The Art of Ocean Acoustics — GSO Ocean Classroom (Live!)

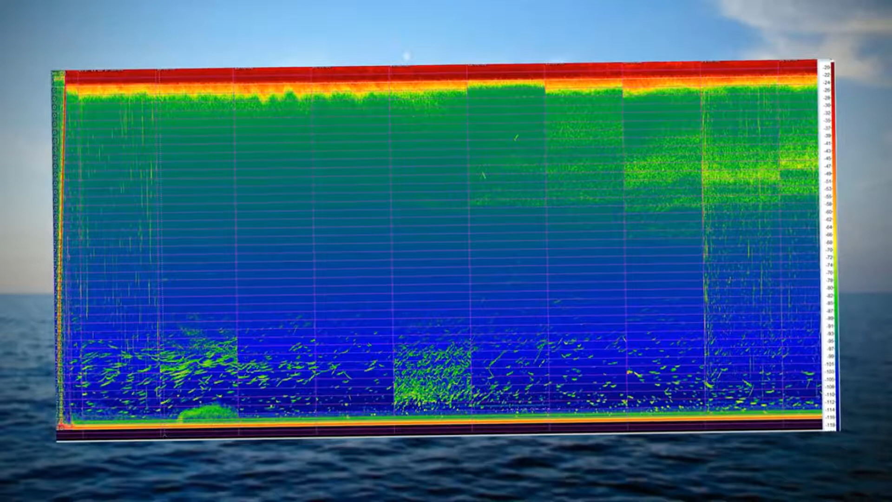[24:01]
So here, this is an echogram with the transducer or the echo sounder on the bottom of the ocean on our lander, and it is sending out a ping or a signal up towards the surface at the top,